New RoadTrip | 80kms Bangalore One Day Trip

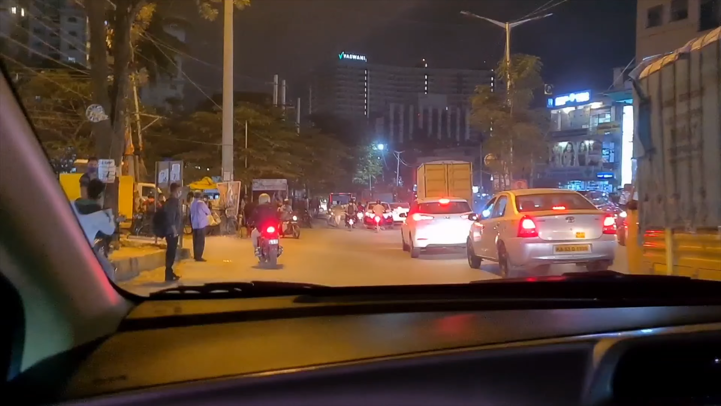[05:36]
नाइट्रोजन भर गई, अब जाते हैं पेट्रोल भरवाने बिकॉज इसकी रेंज क्या दिखा रही है गौरव? 14 किलोमीटर बस रेंज दिखा रही है।
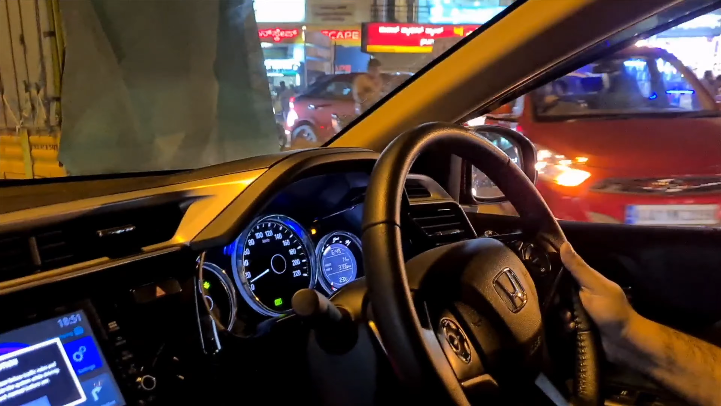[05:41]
अगर याद है तो श्रीनगर में क्या हुआ था? श्रीनगर में हमने 0 किलोमीटर रेंज हो गई थी। सो टैंक खाली हो गया है, एडवेंचर लिया।
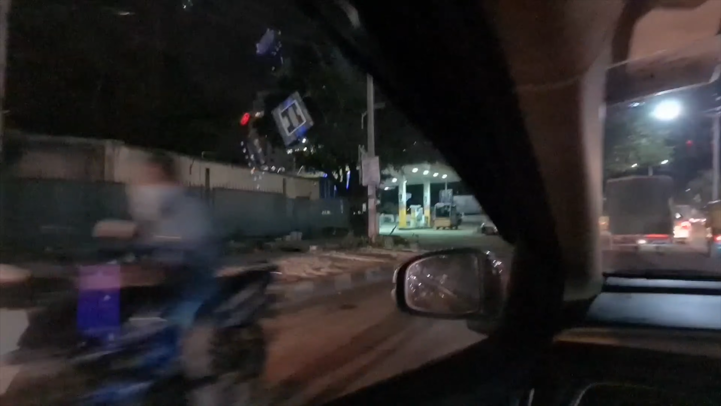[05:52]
अब भारत पेट्रोलियम जा रहे हैं, पेट्रोल भरवाया जाए। रेट क्या है आज? कितने टाइम के बाद भरवा रहे हम पेट्रोल?
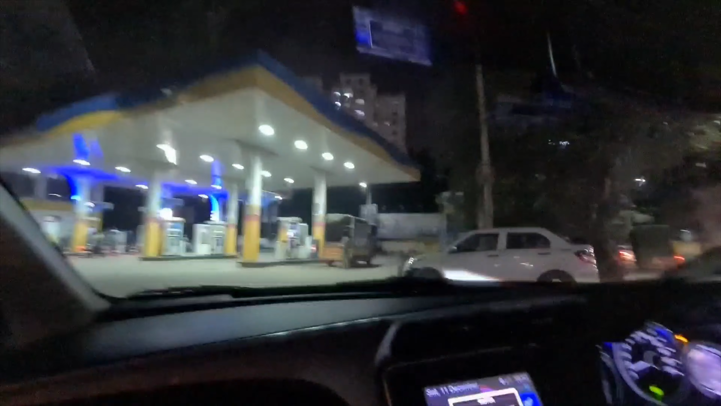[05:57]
ऑलमोस्ट 1 महीने बाद। जब से आए आई थिंक तब से हमने पेट्रोल नहीं भरवाया है ना?
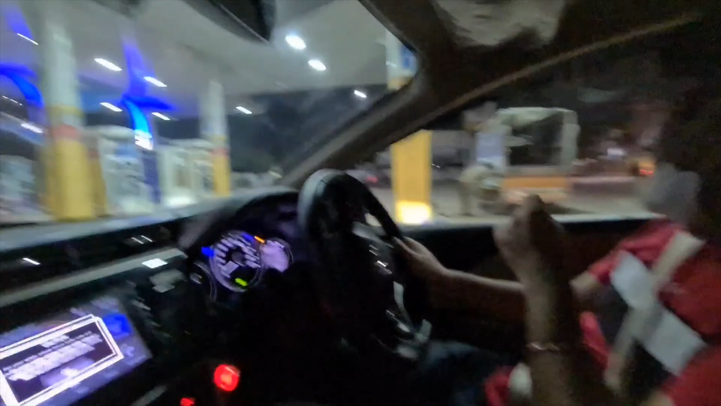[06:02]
नहीं भरवाया था, एक बार भरवाया था। चलो आज पेट्रोल का रेट भी देखते हैं क्या है।
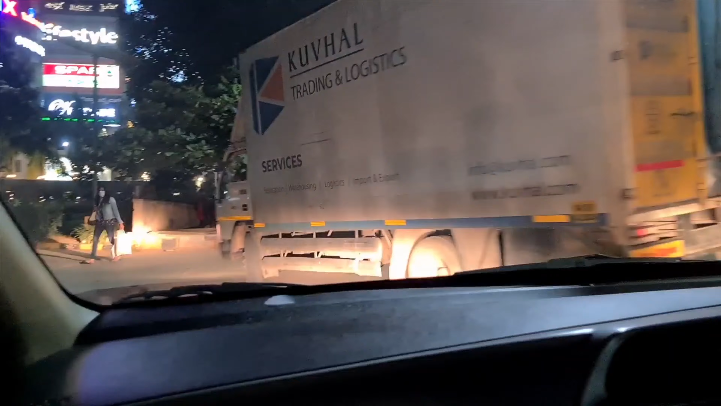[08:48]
भाई साहब कहाँ जा रहे हो भाई, बिना इंडिकेटर बिना कुछ निकले ही जा रहे हो बस।